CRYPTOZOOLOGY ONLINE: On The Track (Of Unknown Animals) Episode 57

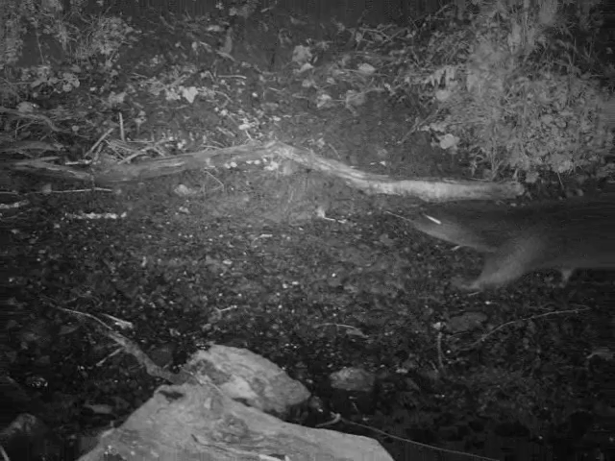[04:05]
But no, no picture of a big cat.
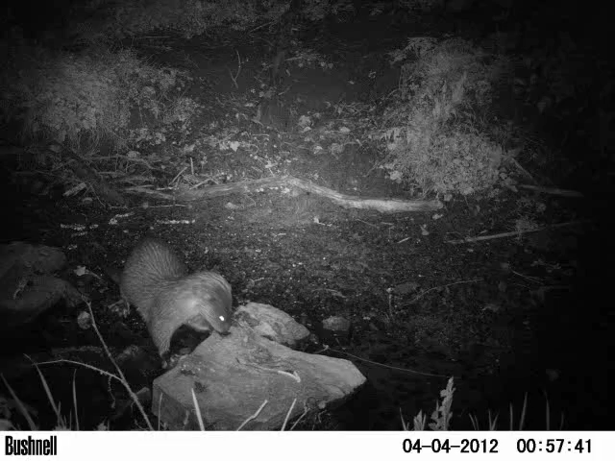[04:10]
But there were some interesting pictures of roebucks. Both at Ashcroft and at Wallon Farm over the winter we took quite a few pictures of red deer.
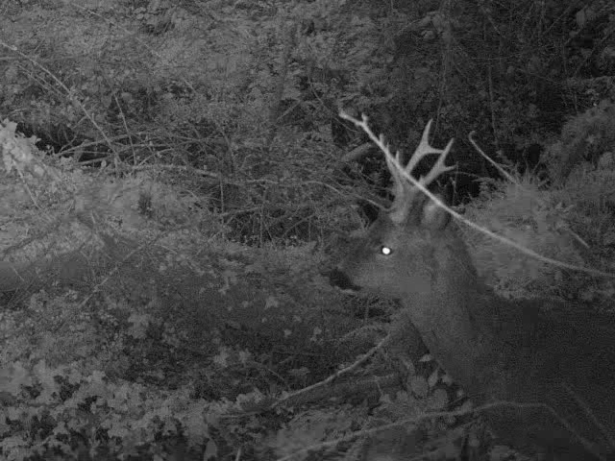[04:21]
But these are the first pictures that we've managed to take of their relative, the roe deer, the other indigenous British deer species. Roe deer are much more secretive, indeed cryptic, than red deer. And it doesn't take too much of a paradigm shift to imagine that somebody driving along the road, not expecting to see one, sees one of these little deer slinking along, and thinks, goodness me, we've just seen a big cat. But I know two of the witnesses personally, and they're both very, very knowledgeable country people.